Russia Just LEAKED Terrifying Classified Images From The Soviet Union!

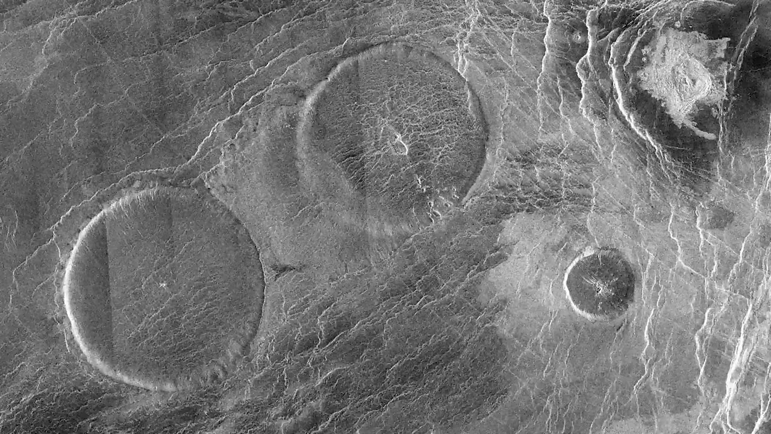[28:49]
The radar images returned by Venera 15 and 16 proved instrumental in allowing us to map Venus's geological features,
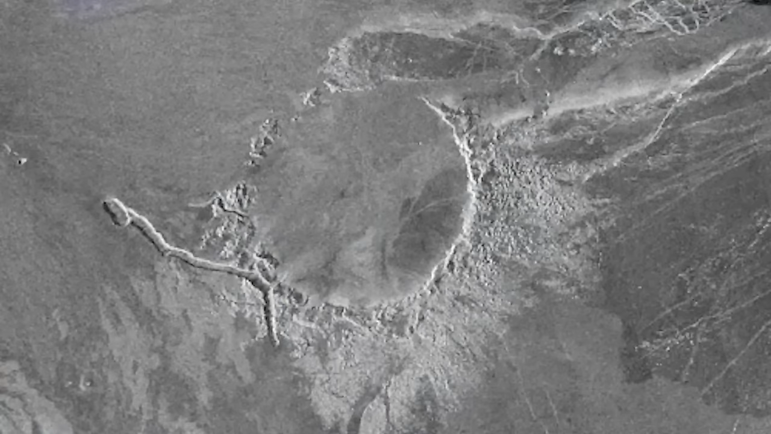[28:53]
revealing that its ridges and grooves were the product of tectonic deformations. These findings were pivotal in shaping our understanding of Venus's geological history.